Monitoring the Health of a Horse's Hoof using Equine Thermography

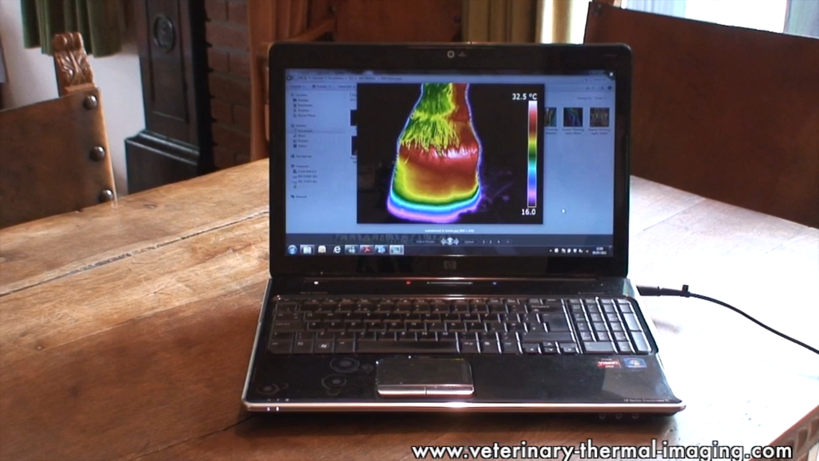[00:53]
On screen: scale top 32.5°C
You see a real widening of the thermal band towards the inside of this hoof and you can also see the associated strain that's being placed on the supporting structures, the collateral ligaments, down the inside of the leg as well, up to the fetlock. So this horse is unbalanced to the inside. Where the horse is imbalanced and the hoof is in effect a bit too short, more pressure is being put through the leg on that side and that pressure creates extra friction and heat and it's that heat which the thermal imaging camera can pick up.
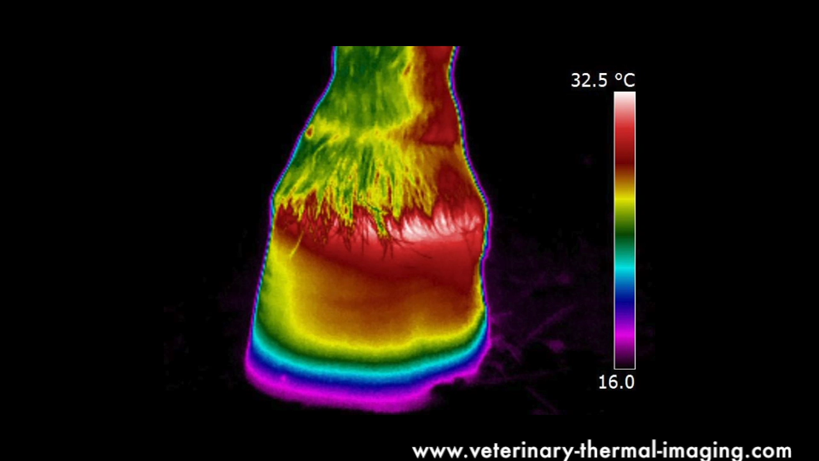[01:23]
On screen: scale top 32.5°C
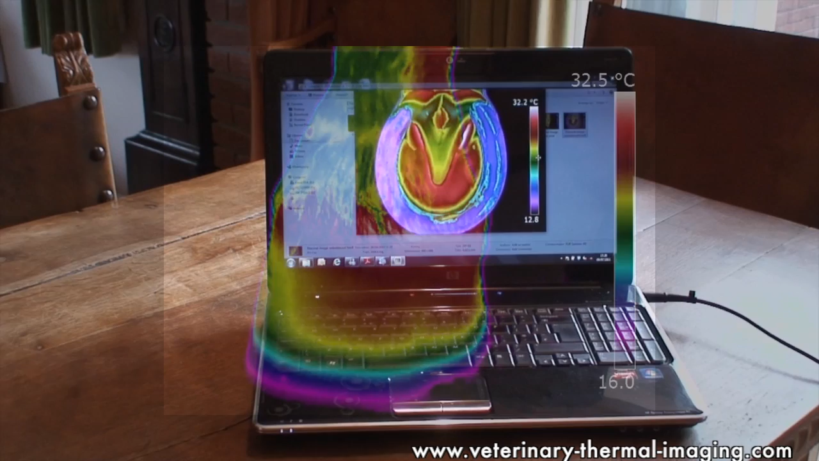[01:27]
When we image the underneath of the foot as well we're looking at the sole of the foot we can also pick up areas of imbalance.
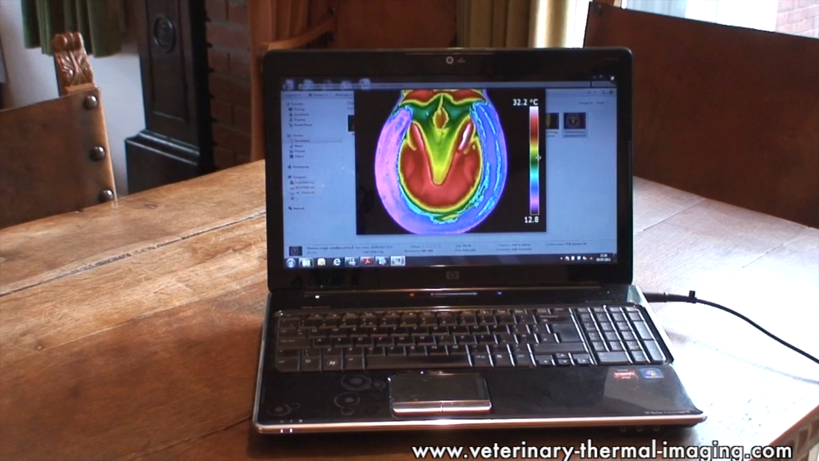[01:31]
On screen: scale top 32.2°C
You can see in this hoof it's slightly warmer towards the inside moving through these blue colours than it is towards
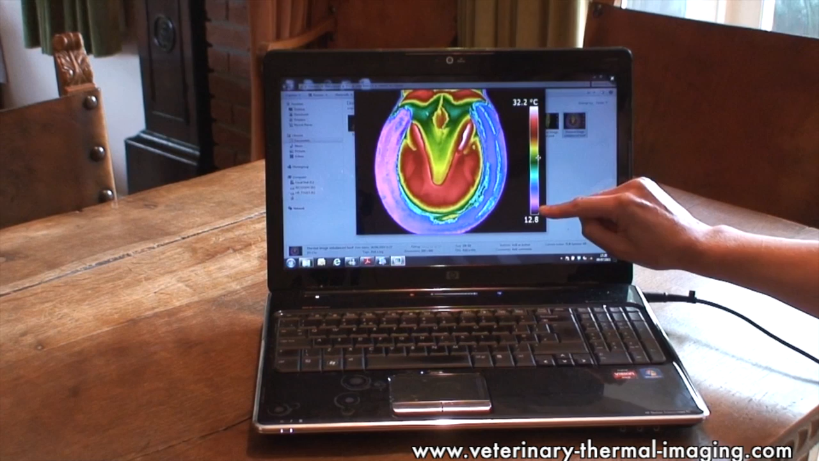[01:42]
On screen: scale top 32.2°C
the outside here through these purple colours. So we can see that this horse is placing more weight through the inside of his foot.